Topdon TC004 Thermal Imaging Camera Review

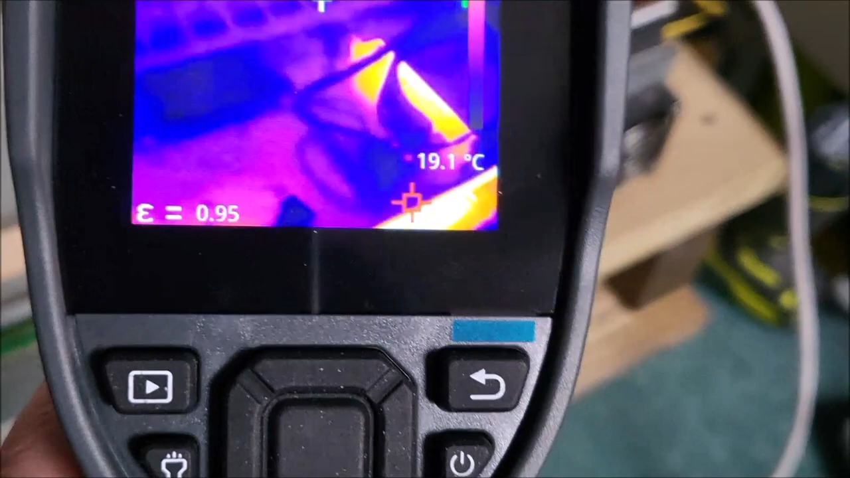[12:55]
they're hot but they're cooled by the central vehicle fan
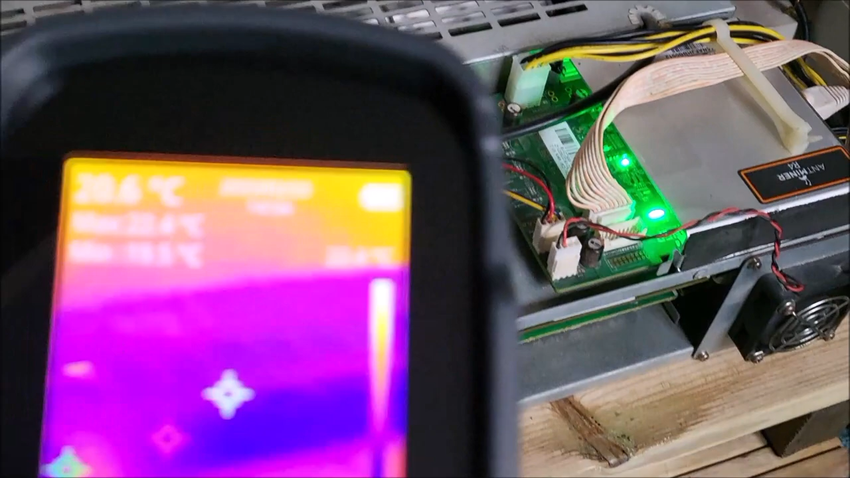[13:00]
at the back so it's expected that they're hot and their temperature is
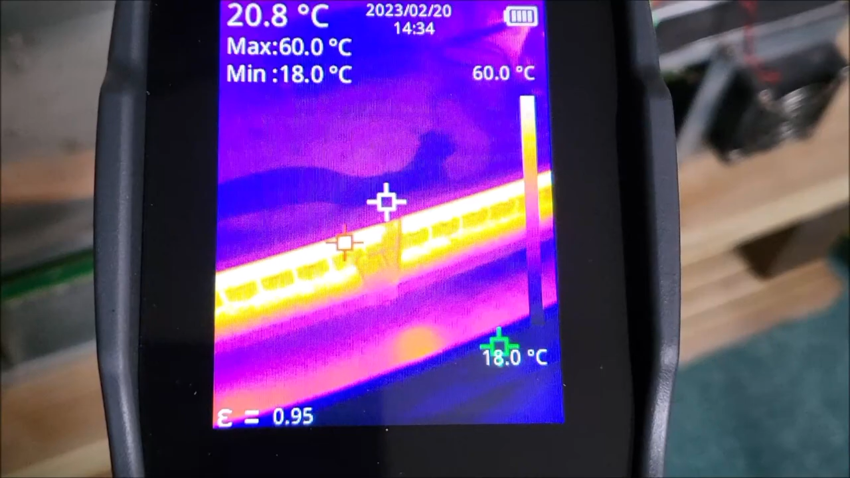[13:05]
On screen: spot 20.8°C, max 60.0°C, min 18.0°C, scale top 60.0°C, scale bottom 18.0°C
60 degrees that's entirely normal but what about this controller board I'm getting a high temperature on there of about 30 degrees and I'm just wondering if that's a bit hot and I'm
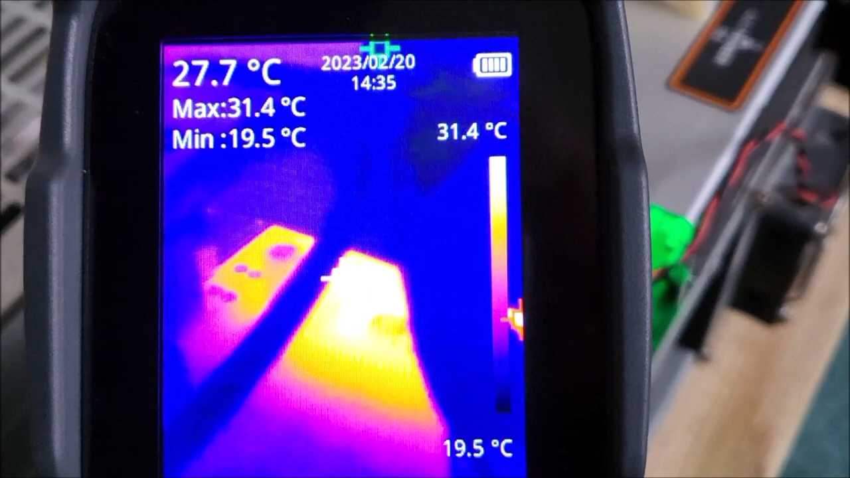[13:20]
On screen: spot 27.7°C, max 31.4°C, min 19.5°C, scale top 31.4°C, scale bottom 19.5°C
thinking most of the heat that's probably coming from the system on a chip and it's not actively
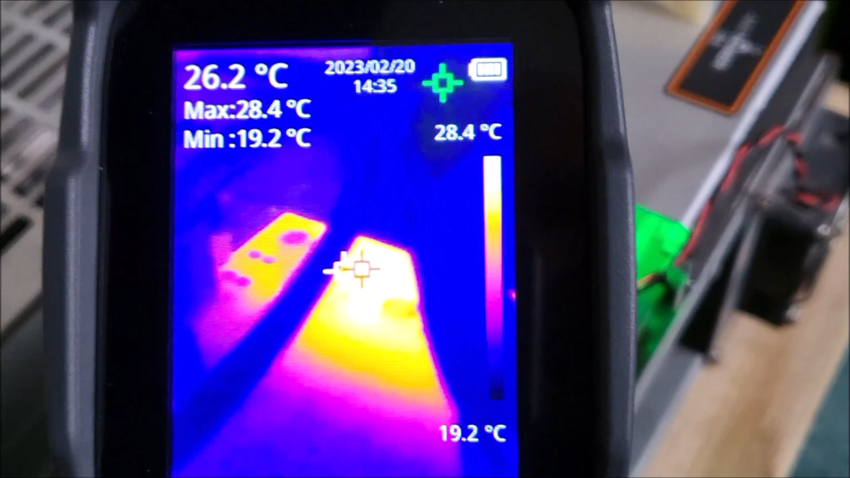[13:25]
On screen: spot 26.2°C, max 28.4°C, min 19.2°C, scale top 28.4°C, scale bottom 19.2°C
cooled the controller board on the top there has no fan
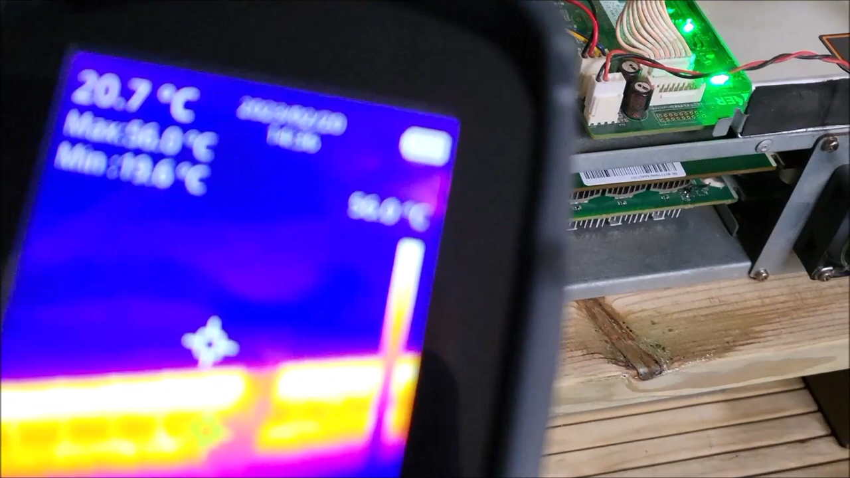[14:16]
On screen: spot 20.7°C
the ASICs hot so it carries on using power 62 degrees
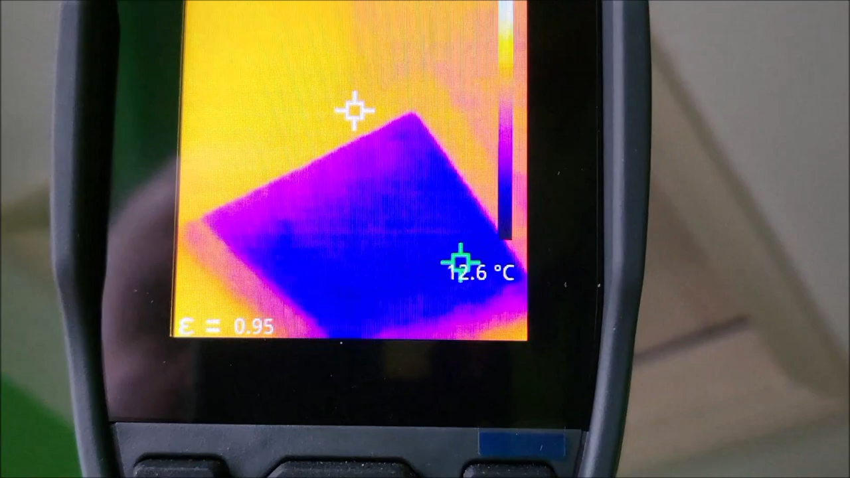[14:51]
we can see that it's certainly colder on the underside of that loft hatch cover than the surrounding ceiling by
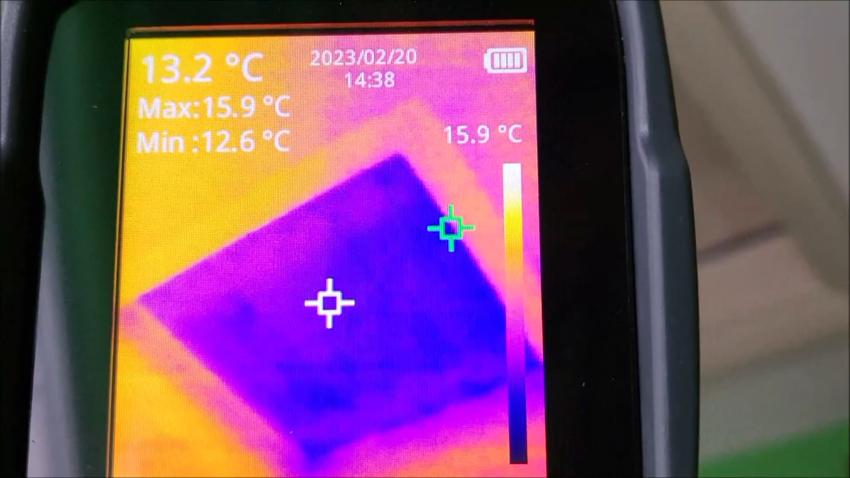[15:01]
On screen: spot 13.2°C, max 15.9°C, min 12.6°C
about three degrees it's not a huge amount it's not a particularly cold day outside today but certainly you can see very clearly on this display that that is colder than its
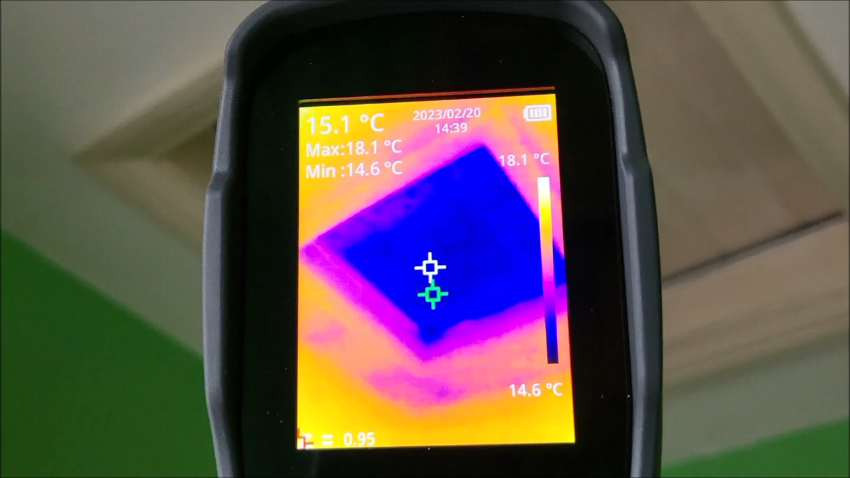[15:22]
On screen: spot 15.1°C, max 18.1°C, min 14.6°C, scale top 18.1°C, scale bottom 14.6°C
surrounding ceiling parts so it's very easy to see where or why mold is appearing in certain areas and just returning to the cryptocurrency miner a
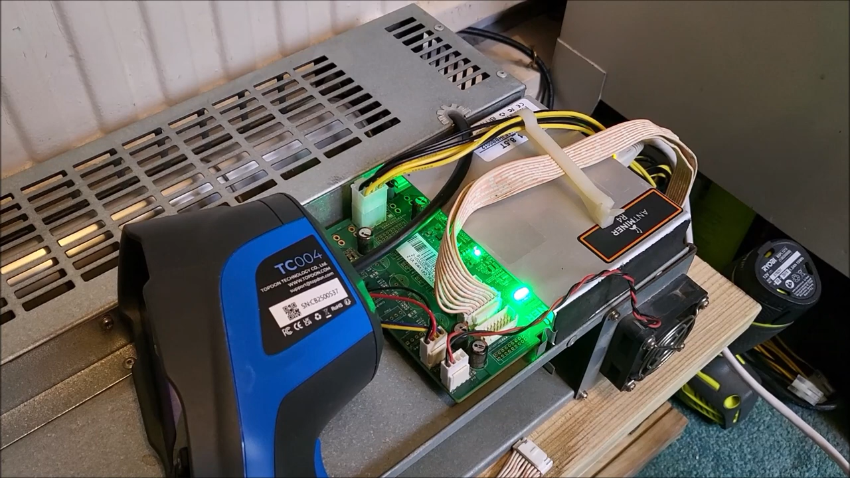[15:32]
day later I've solved the problem you can see from the display here that the system on a chip which is directly under the red marker there currently showing 30 degrees but I had seen that I've
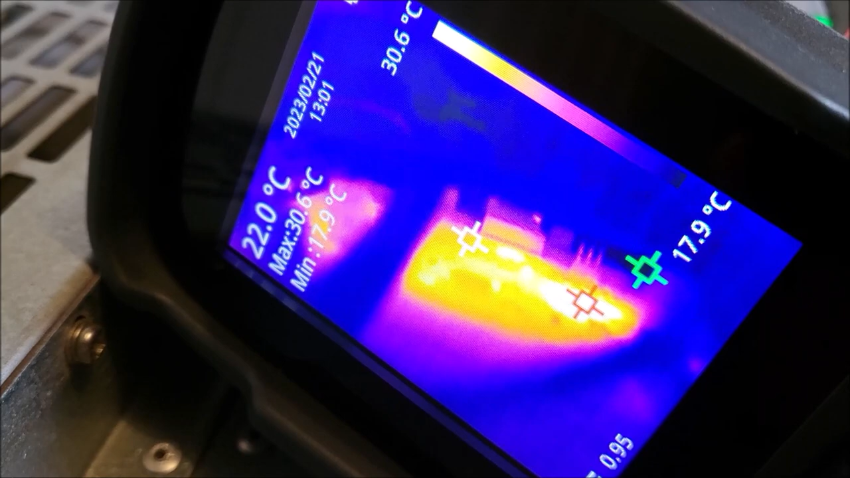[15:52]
On screen: spot 22.0°C, max 30.6°C, min 17.9°C, scale top 30.6°C
just switched this on that had got up to 40 degrees and that's pretty hot for a semiconductor and I think that's why this was crashing so I came up with the solution and it worked and my temporary